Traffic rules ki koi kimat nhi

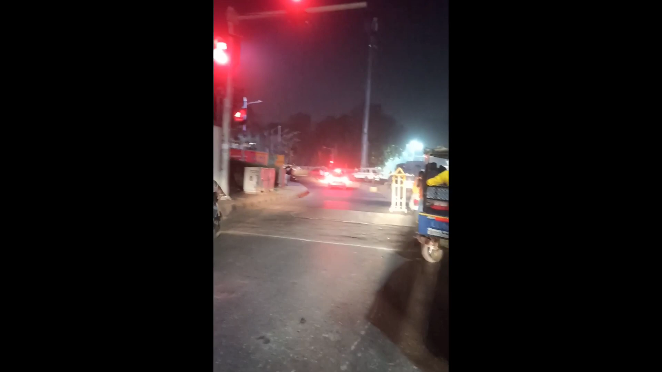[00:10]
लाइट ओन होते हुए भी कितनी गारियां सामने से निकलती चली जा रही है आप दोए देख सकते हैं यहाँ पर बाईक के साथ साथ कार्स भी इतने आसानी से निकलती चली जा रही है जैसे कि इन्हें